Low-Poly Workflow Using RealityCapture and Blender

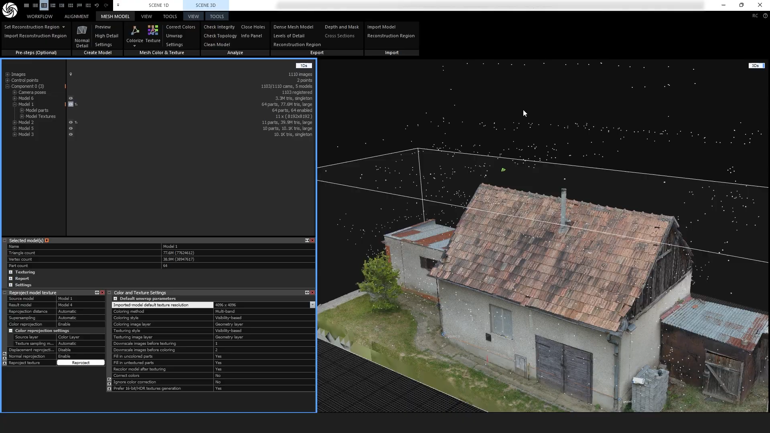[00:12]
Hi, this is Wallace from Capturing Reality and I'm going to show you a low-poly workflow.
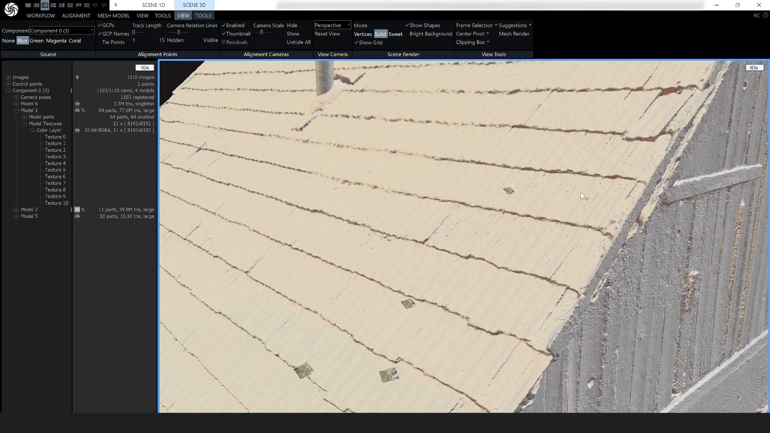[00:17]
Often in photogrammetry,
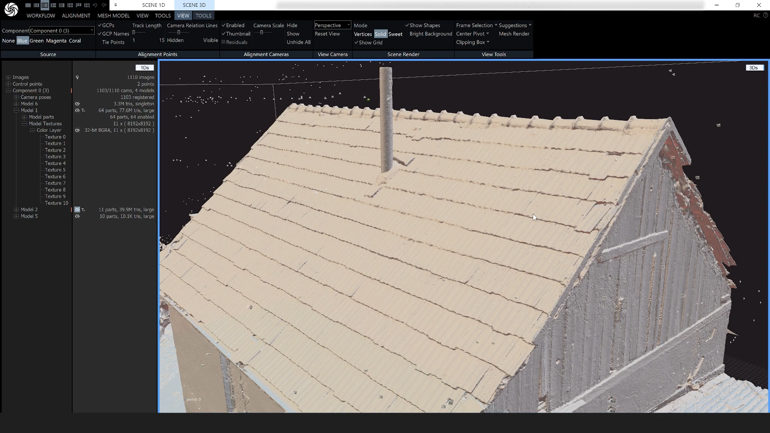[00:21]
we end up making gigantic models with millions of triangles and a huge number of textures.
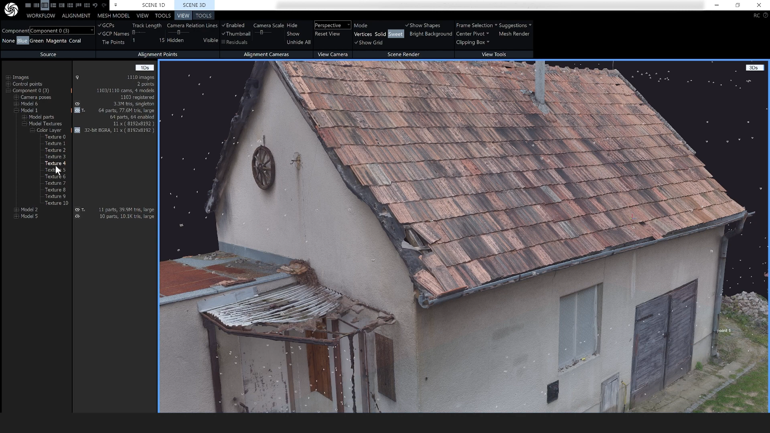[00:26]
This can be very impractical for a lot of applications. For instance,
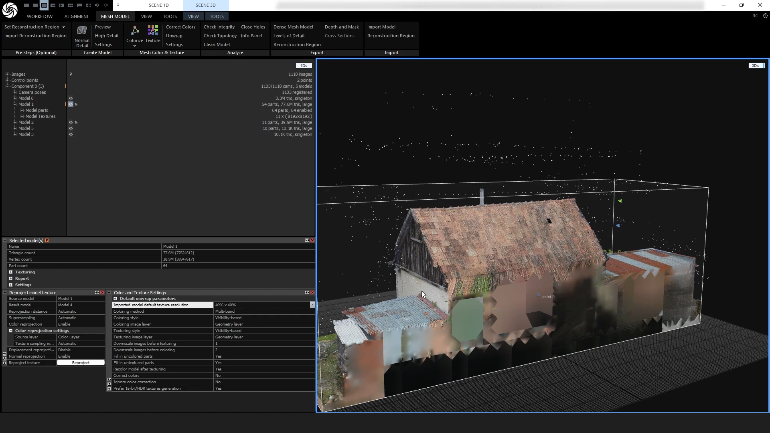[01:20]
And I'm going to have to play around with the textures a little bit because, as you can see, I couldn't get the drone around the back. So that's not textured. And this side is fairly uninteresting. So I'm going to copy this side with the lovely wood up here. And I have a chimney on the roof, so I'm going to copy these tiles from this side of the roof onto this side. So the method is to take it into Blender and use that as just a guide to just model from scratch. So I've made a 10,000 triangle model here and I will export that.
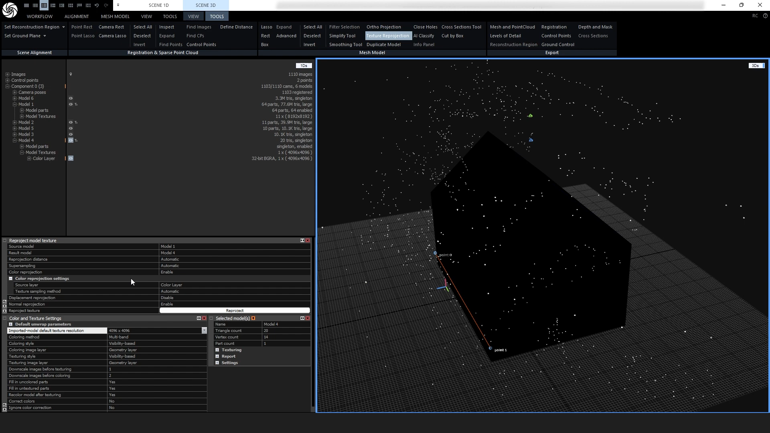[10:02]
So go to tools, texture reprojection. And your source model is model 1. Result model is model 4. And we do want a normal map. So re-project. And you might be thinking, oh my goodness, that looks rubbish.
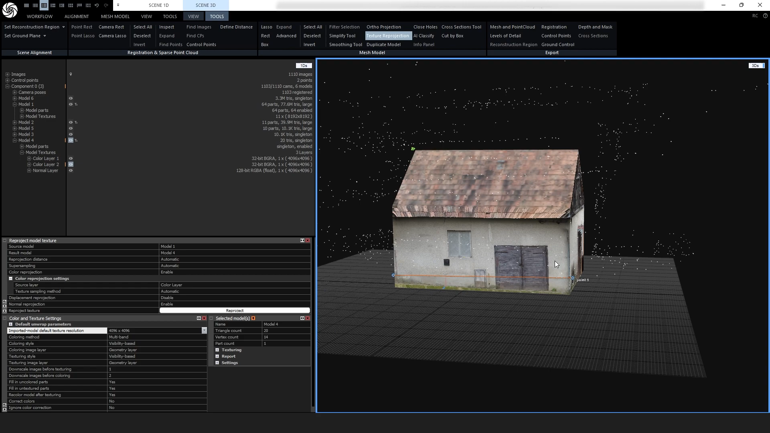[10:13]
It does in parts, but that was expected because these bits which are all blurry are taking up tiny parts of the texture map. We're going to play with the UVs so that we can steal these really good bits. But first, we want to get rid of this weird sort of shed bit on the side.